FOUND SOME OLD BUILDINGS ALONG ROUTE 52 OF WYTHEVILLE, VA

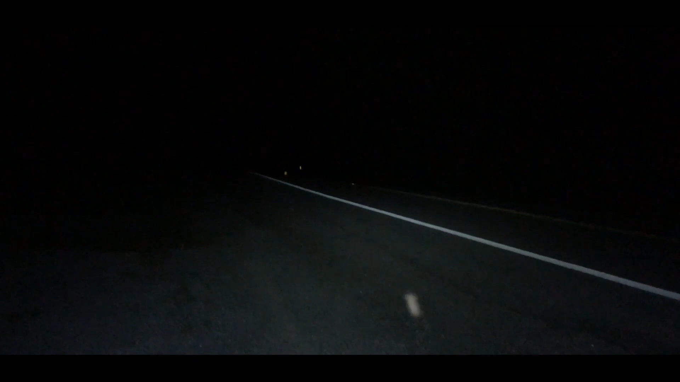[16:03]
you probably can't see much right now but that's the road all right i know i have some creepy lighting right now but check this out it's